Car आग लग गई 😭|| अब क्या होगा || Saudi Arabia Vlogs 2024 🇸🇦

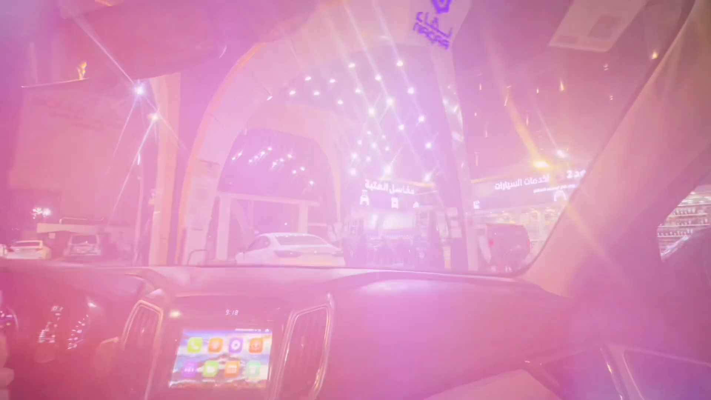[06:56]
तो गाइज हम पहुंच चुके हैं पेट्रोल पंप, पेट्रोल पंप में पेट्रोल डलवाएंगे आज,